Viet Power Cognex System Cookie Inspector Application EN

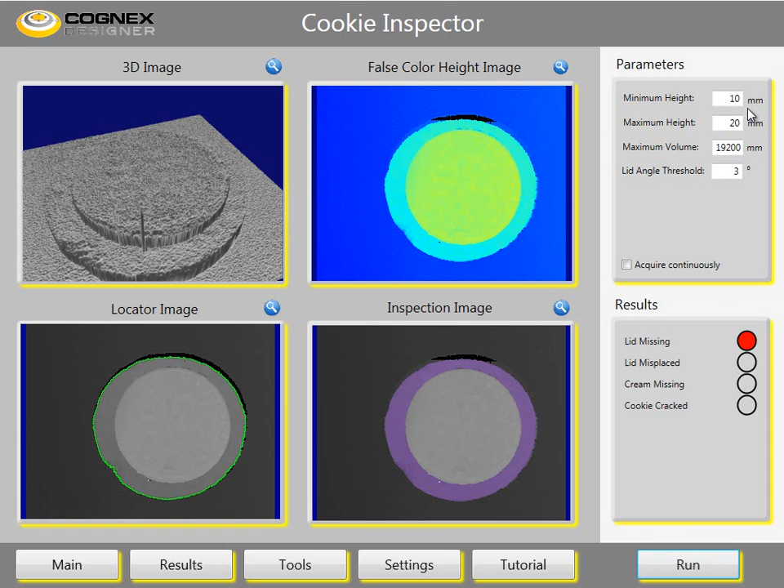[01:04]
The first image is of a good cookie. After hitting the run button we can see a cookie with a missing lid. This is very obvious and is controlled by the minimum height on the parameters tab. The next image shows a cookie where lid and cream are missing. The next image shows a condition where the lid is displaced.